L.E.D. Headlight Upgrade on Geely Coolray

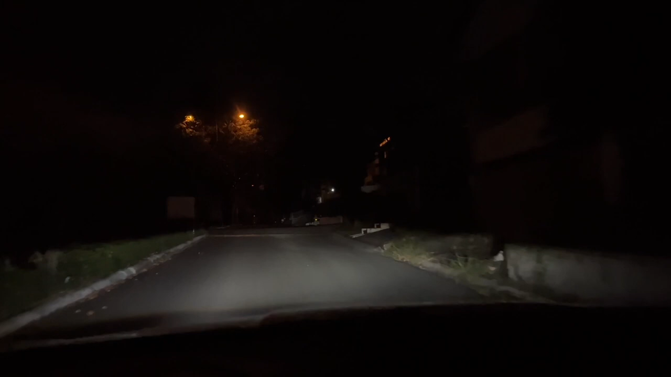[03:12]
Maliwanag siya for me. The video does not do justice dun sa liwanag. I'm not sure how that works. But for the naked eye, when I'm driving this road, maliwanag talaga siya.
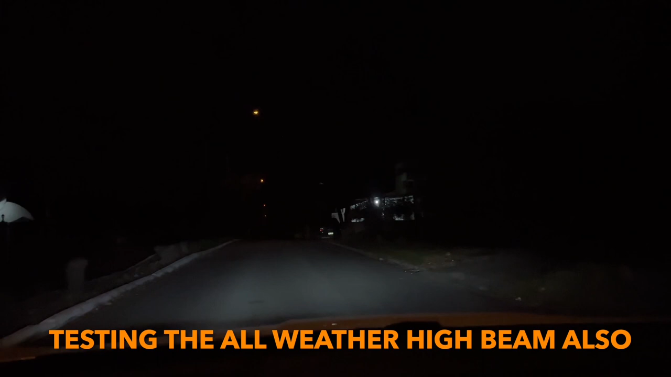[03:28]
And to think, naaspalto pa itong dinadaan ako ngayon.
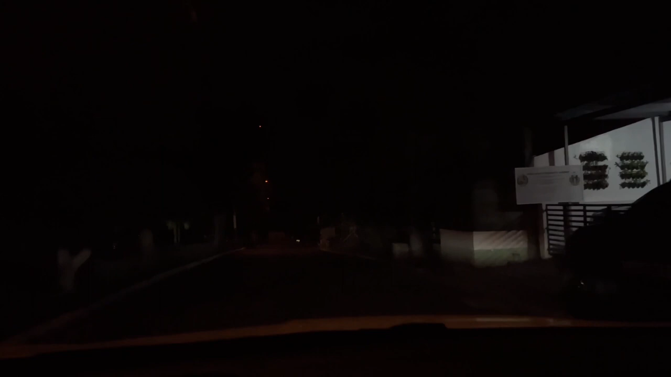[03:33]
So, I'm playing with the lights to see kung ano yung combination ng fog lamps and then the low beam and the high beam. So, by the way, for the high beam, I just chose the all-weather na halogen because it's really my first time na mag-LED sa low beams na ganito.
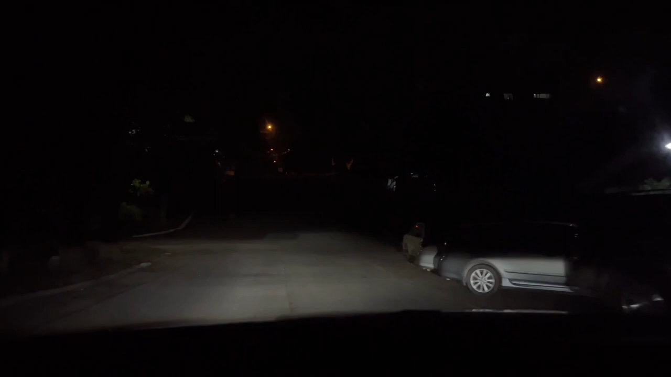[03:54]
So, feeling ko pagka medyo malakas yung ulan or in fog, so baka mahirapan ako.